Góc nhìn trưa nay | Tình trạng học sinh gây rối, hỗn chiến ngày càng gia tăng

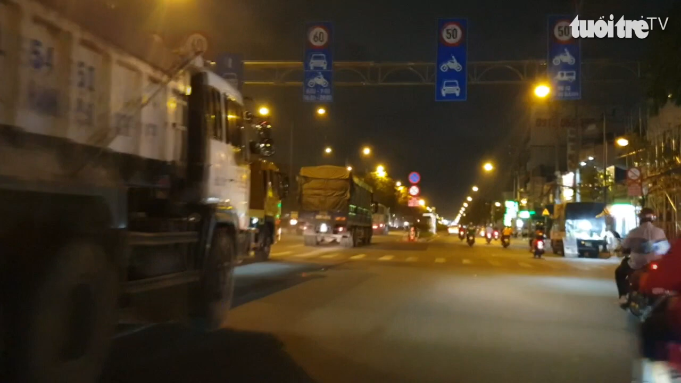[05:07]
Theo ghi nhận tại các tuyến đường Trường Chinh, quận 12, Tân Bình,
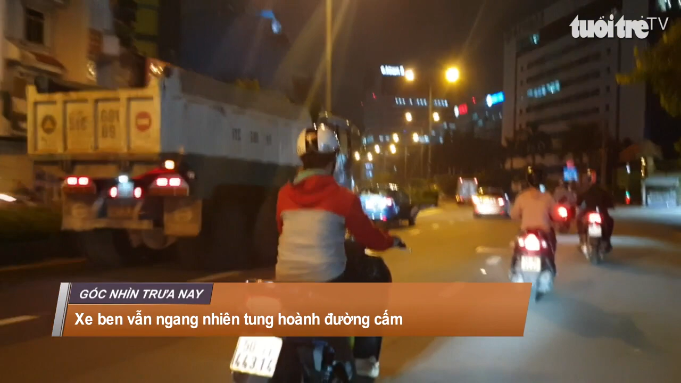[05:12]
Nam Kỳ Khởi Nghĩa, Hai Bà Trân, quận 1, quận 3, nhiều xe bền xe bồn thường xuyên chạy vào giờ cấm, phóng bạc mạng khiến người đi đường, ngao ngán. 21h30 ngày 29 tháng 5,
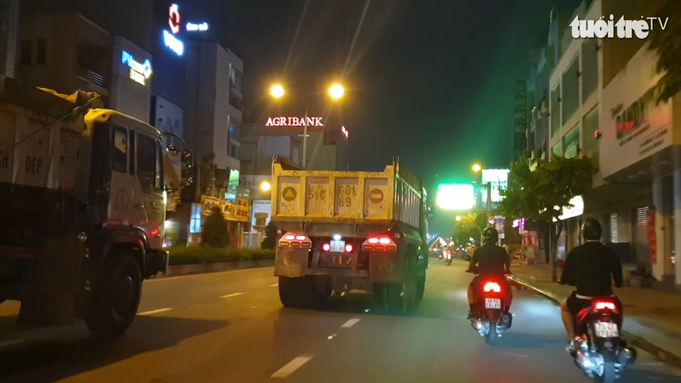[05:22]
khu vực trước cổng bến xe An Sương đã có gần chục chiếc xe bền nối đuôi nhau đậu chờ sẵn, chuẩn bị chạy vào trung tâm thành phố. Đường Trường Chinh cấm xe tải và được phép lưu thông từ 22h ngày hôm trước đến 6h sáng hôm sau.